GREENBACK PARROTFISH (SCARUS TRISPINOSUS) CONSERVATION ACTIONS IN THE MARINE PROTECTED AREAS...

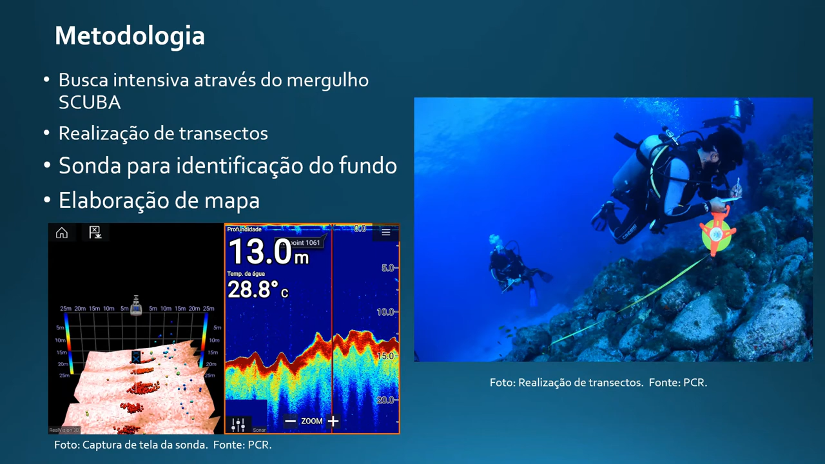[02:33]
On screen: depth 13.0 m, water 28.8°C
Uma sonda nos auxiliou a identificação do fundo e de profundidade para que todos esses dados fossem compilados e fosse elaborado um mapa.